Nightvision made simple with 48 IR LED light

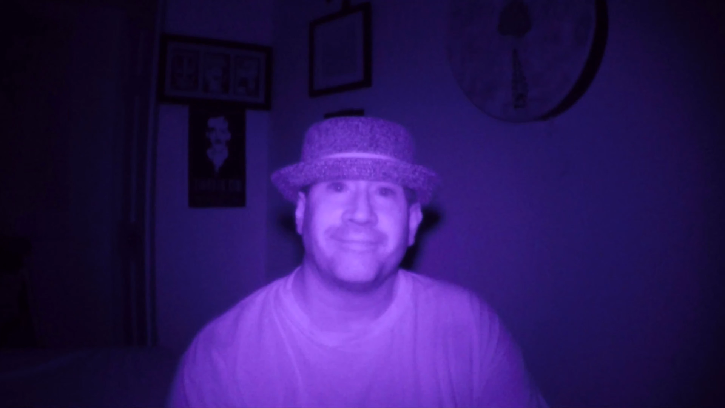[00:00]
good evening taking a quick test of our new 48 infrared LED light that we purchased from a gentleman in Honolulu Hawaii there's a 12 volt security light really but he